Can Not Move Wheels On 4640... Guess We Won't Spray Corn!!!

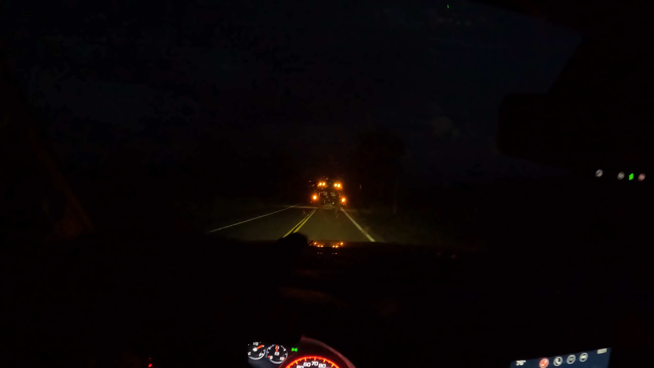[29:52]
Here comes another buggy up the road. Okay, so we went with plan B, which is literally driving in front of us as a full package. I appreciate my buddy. You know who you are. I'm not gonna say any names. We got a sprayer and a tractor,
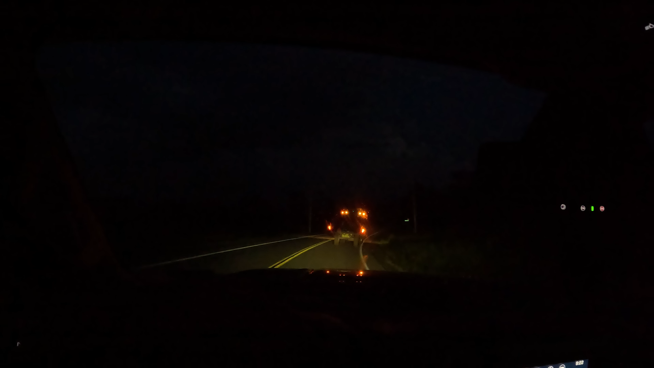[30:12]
and we're gonna push pretty hard for the next 2 days, get everything sprayed, be in a good place, and go from there. So the sprayer was the plan for the last I'm gonna go with a month, and the tractor was the plan for about the last 6 hours. So just due to the 4640 moving the wheels in is fighting me, and I want to be done.